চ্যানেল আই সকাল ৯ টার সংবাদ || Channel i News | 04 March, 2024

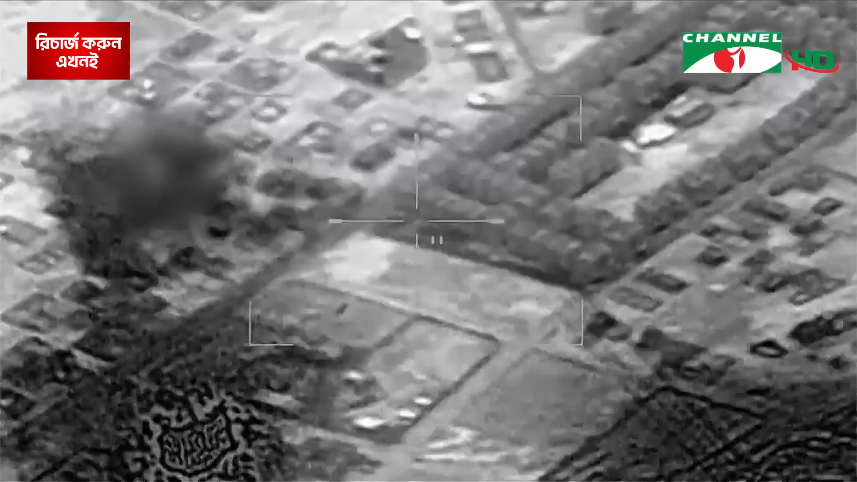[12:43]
গাজার রাফা শহরে ইসরায়েলের ড্রোন ও বিমান হামলায় পাঁচ মাসের দুই যমজ শিশুসহ ১৪ ফিলিস্তিনি নিহত হয়েছে।